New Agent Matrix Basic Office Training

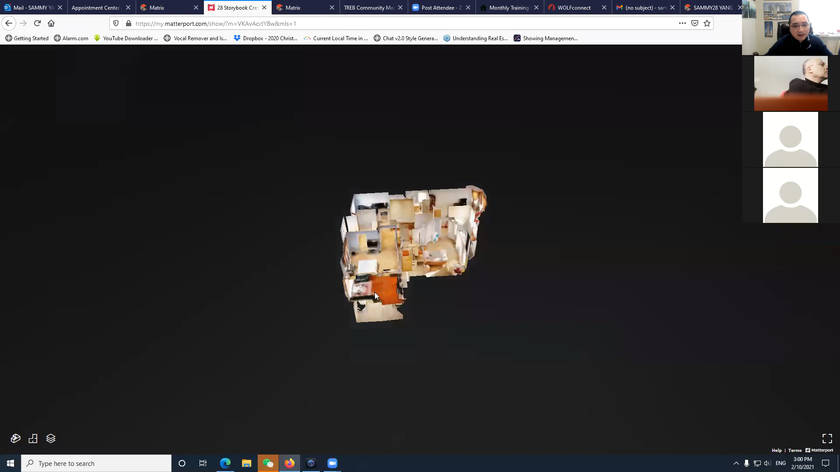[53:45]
And this is 3D. You will see this is a dining room.
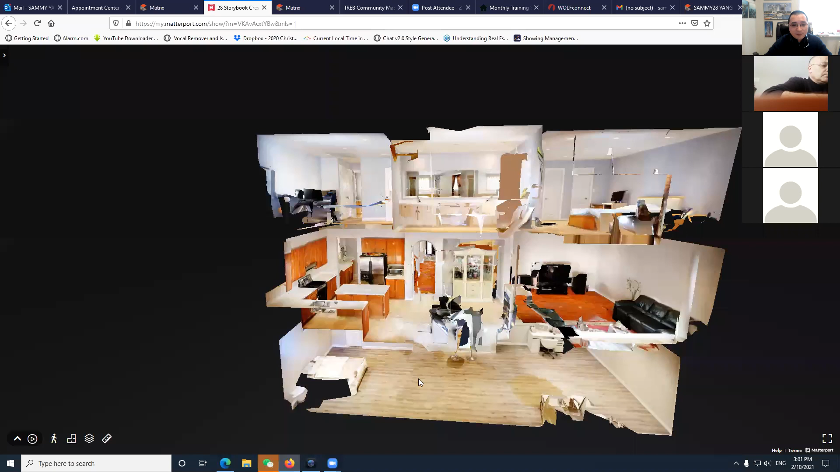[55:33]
what is the basement looks like.
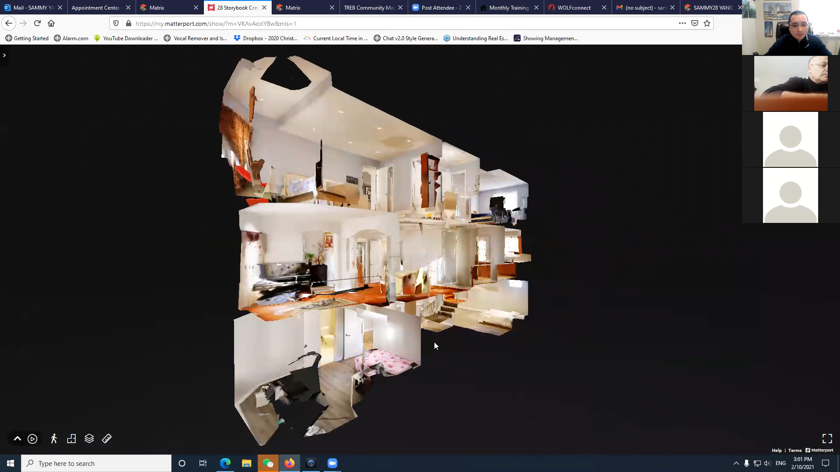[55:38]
And they give you the floor plan.
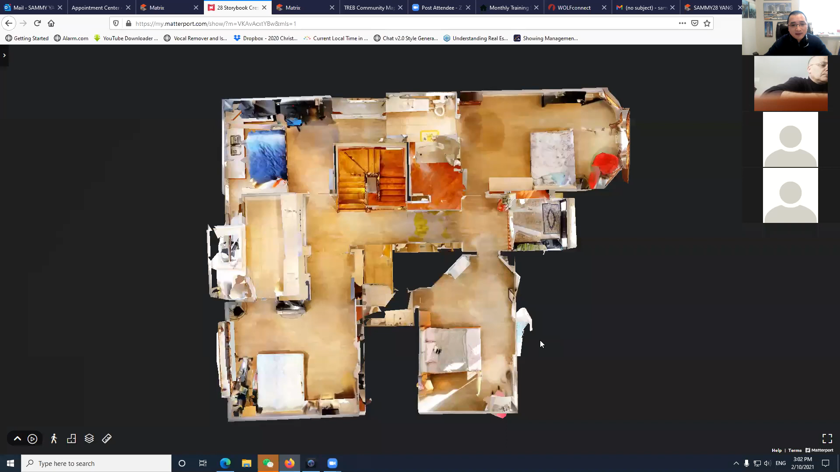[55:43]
We come out the floor plan. There's a floor select. You select which floor you want to take a look. And the measurement.
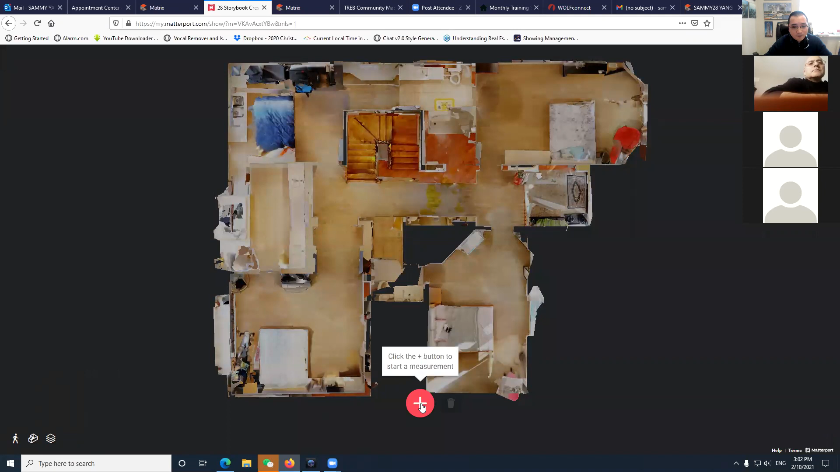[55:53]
Maybe you can do measurement. Oh yes, this is a measurement. If you see, I want to check with this bedroom.
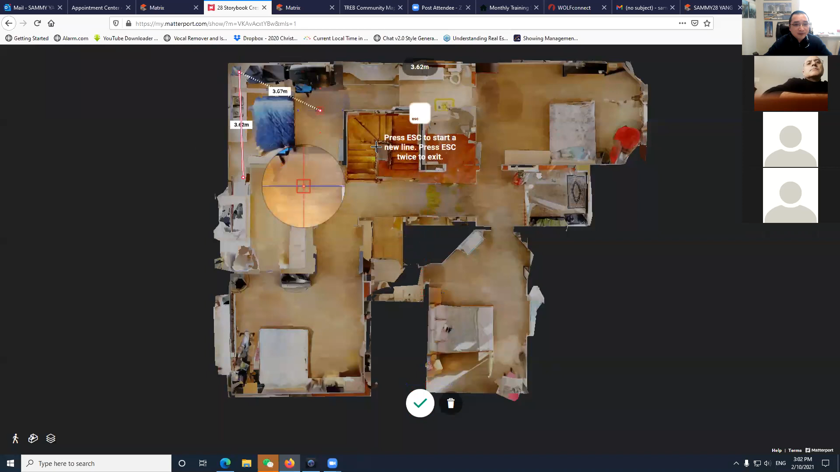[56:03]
Press C. Yeah, they give you the measurement. Okay, anyway. It's very funny to play around. That is the listing, second one.